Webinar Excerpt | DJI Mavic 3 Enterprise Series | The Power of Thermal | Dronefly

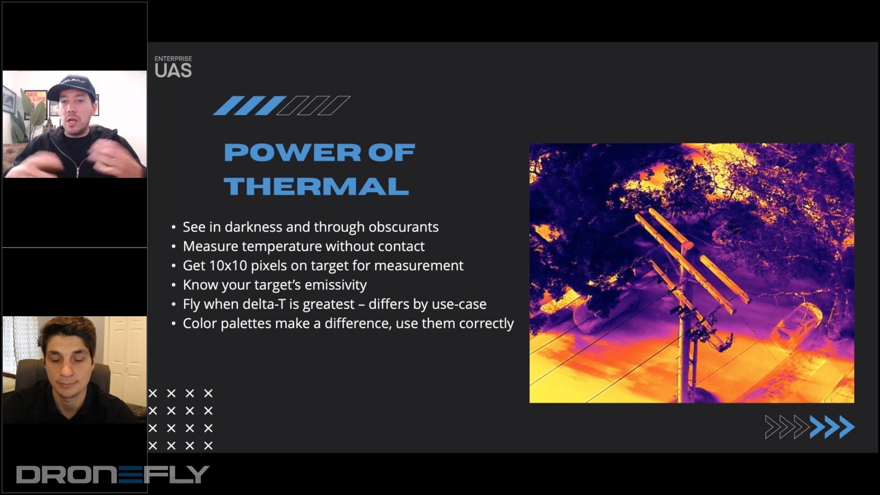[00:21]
And I think that it illustrates like how you can hold in position and really get to see small componentry here on a power pole. But when we're talking about thermal, you're obviously able to see things that have a different temperature. But you're also able to measure that temperature. And these are all radiometric cameras that FLIR is putting on airframes these days. And I just wanted to point out, like, there's some people that are not super comfortable with thermal. I've been riding the back of thermal since December of 2015 in the drone space. And so if you have deeper questions on what you can do with thermal, please reach out. But when people see images like this,
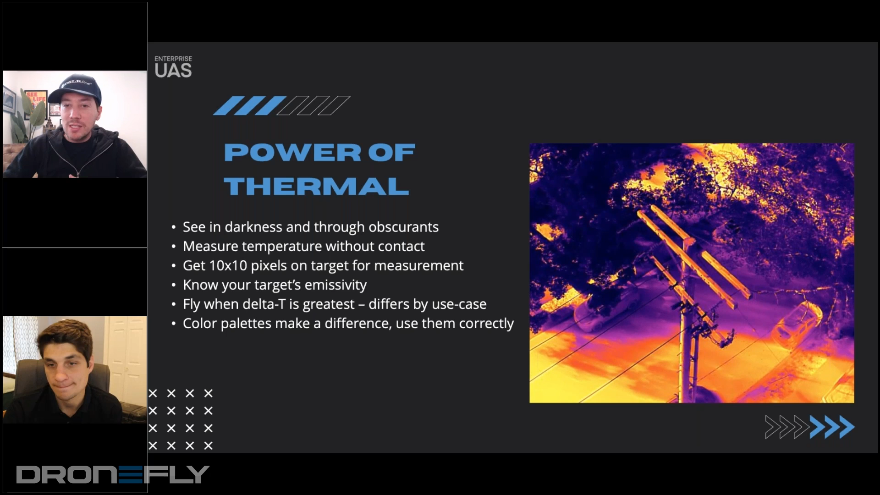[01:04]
they look at the color palette and it's recognizable as thermal or there's also black hot, white hot, things like that. Just know a few things that not every palette is created equally. There's different use cases for different palettes. So when you're looking for people, you don't use this palette. You use white hot or black hot. When you're doing inspections like this, whether it's going to be a large variance in the temperature or the delta T,
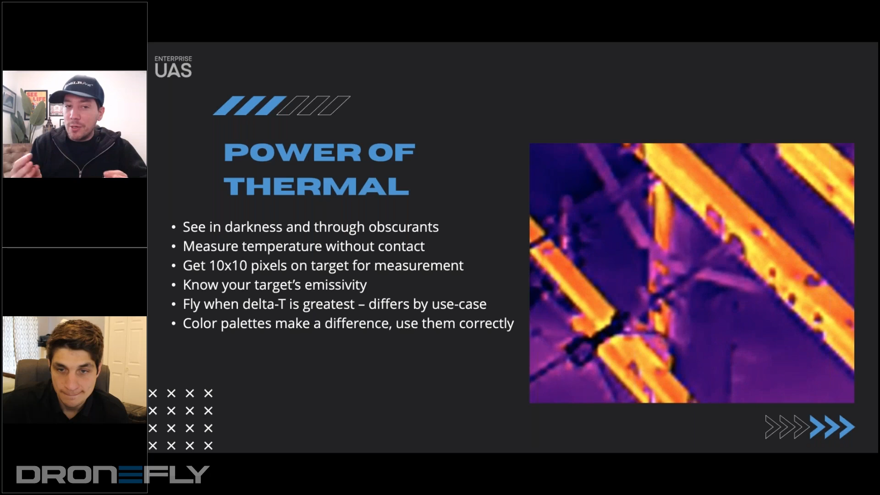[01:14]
which is listed on the side, then you can use high visibility, high contrast color palettes like this. You don't just go fly a thermal camera and expect you're going to get really good
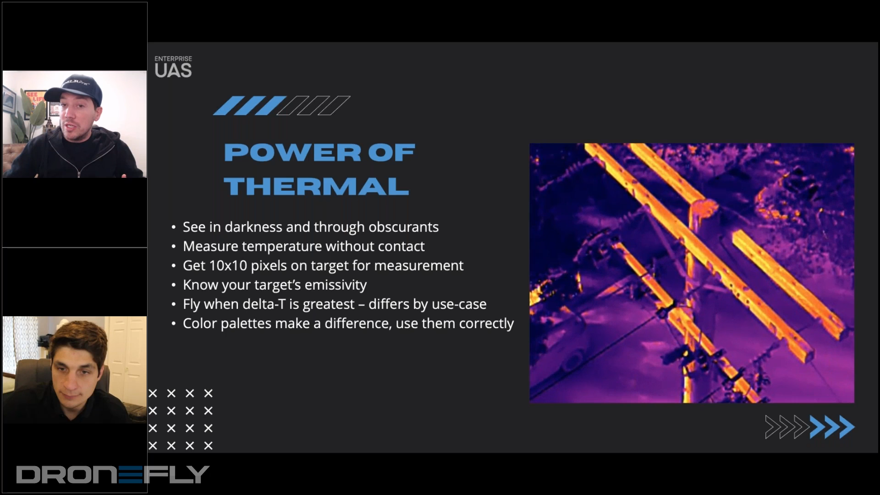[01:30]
data on the first day if you haven't been trained. And so there is some things to know. Know that if you like I said, if you have questions, I'm happy to walk you through what I do know. But the use cases, like we mentioned with drones in general, the use cases for thermal are almost endless. Public safety, solar inspection, utility inspection, wildlife applications, water conservation.